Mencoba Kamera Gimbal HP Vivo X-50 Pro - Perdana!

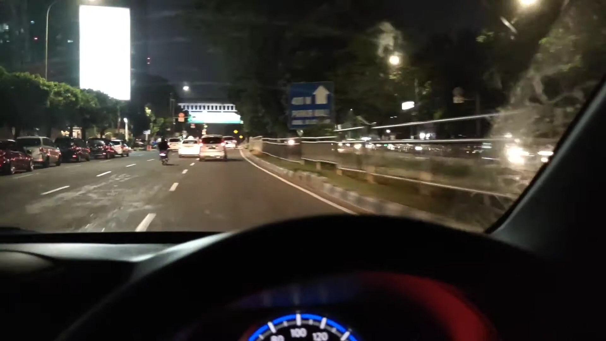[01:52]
Tapi memang teknologi ini saya tertarik sekali, jadi saya pengen beli gitu loh. Ya, untuk ketambah aja, biar murah. Jadi guys, ini saya lagi ngetes, ngerekam ini bukan ngetes apa ingin mengambil fenomen atop apa, atau suatu keindahan apa. Tapi saya ingin ngetes teknologi gimbalnya di video ini. Bagaimana guys, pengamatan kalian apakah bekerjaan ini jalanan agak sedikit bampi ya.
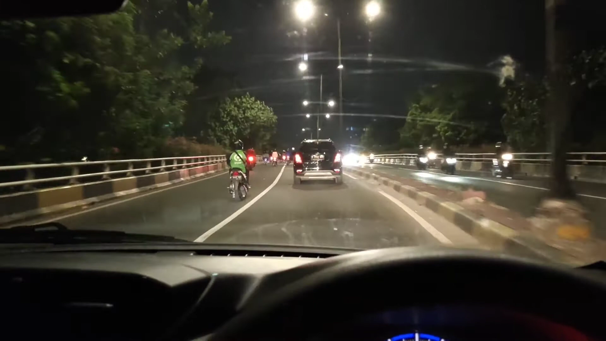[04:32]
Jadi, saya ambil dari teknologi dari kamera. Di HP Vivo X50 Pro. Tuh, ini ada setiap, ini goncangan. Ini goncangan lagi siap-siap, ya kan? Kayak ada sambungan-sambungan di jalan Nayang. Ini posisi sekarang, saya mau mengarah ke Cawang via arah Mall Basura. Oke guys. Jadi, gitu aja ya guys.